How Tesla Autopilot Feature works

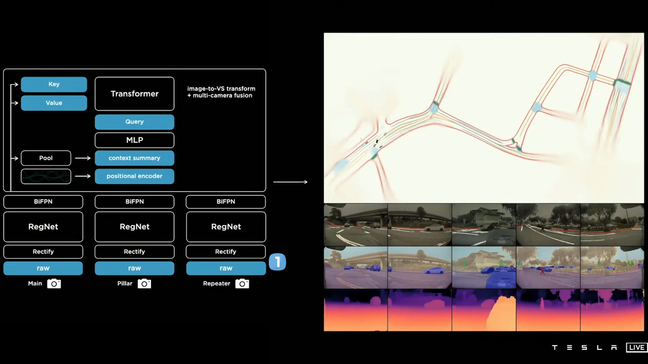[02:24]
This RegNet is just an optimized version of the Convolutional Neural Network Architecture, CNNs. If you are not familiar with this kind of architecture,
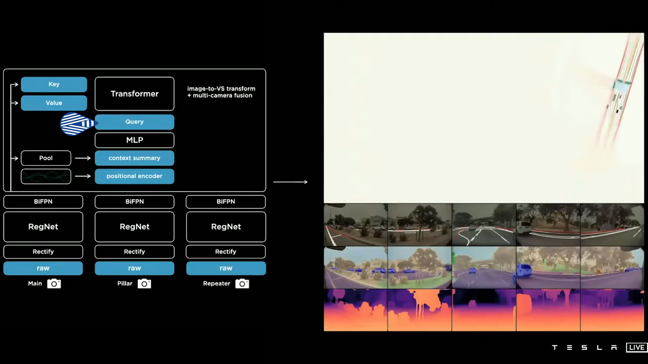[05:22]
For example, one of these queries could be seen as a pixel of the resulting vector space looking for a specific part of the car in front of us. The value will merge both of these accordingly, telling us what is where in this new vector space. This transformer can be seen as the bridge
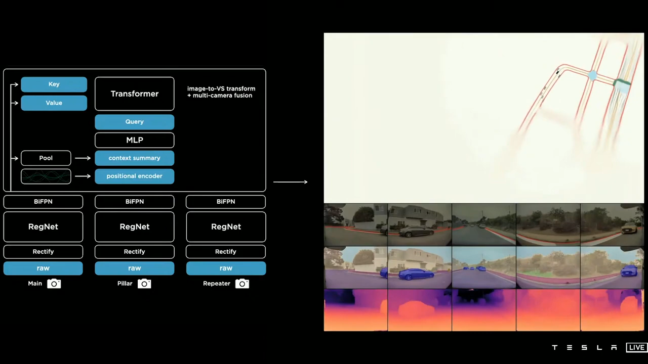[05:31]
between the 8 cameras and this new 3D space to understand all interrelations between the cameras.
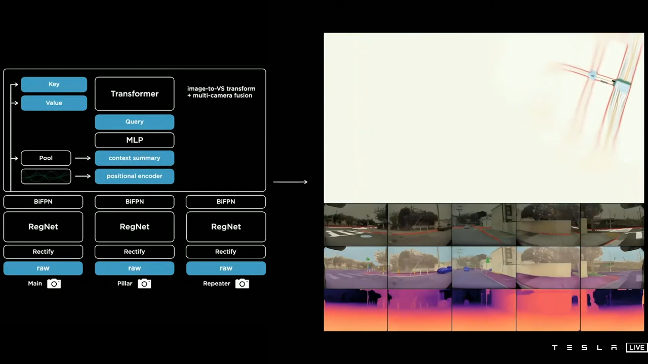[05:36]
Now that we have finally condensed your data into a 3D representation, we can start the real work. This is a space where they annotate the data they use for training their navigation network. As this space is much less complex than 8 cameras and easier to annotate.
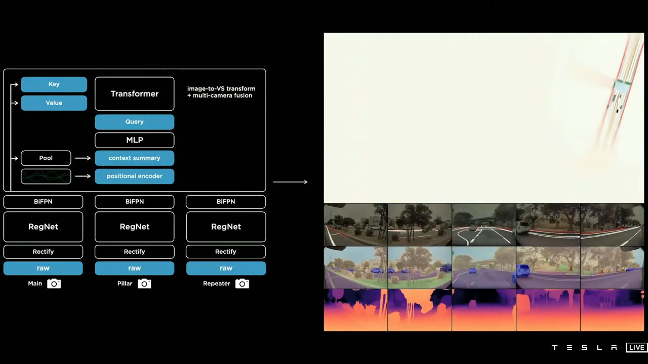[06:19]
They chose to use a feature queue and a video module.
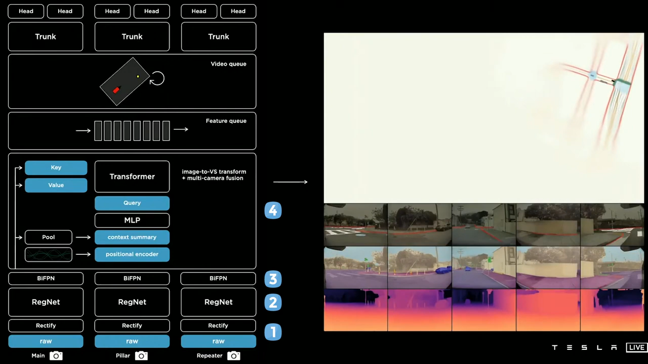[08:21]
coming from all 8 cameras into one 3D representation. Finally, this 3D representation will be saved in the cache over a few frames and then
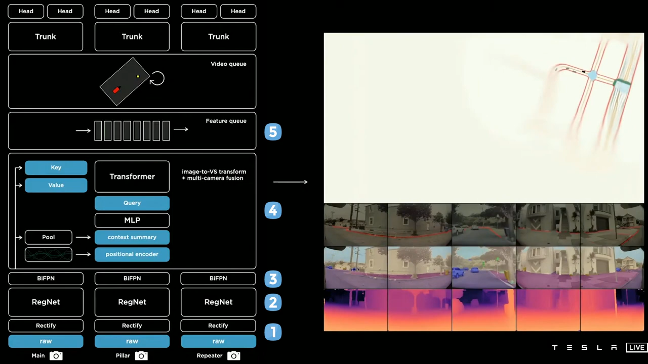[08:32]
sent into an RNN architecture that will use all these frames to better understand the context graphics and output the final version of the 3D space to send our tasks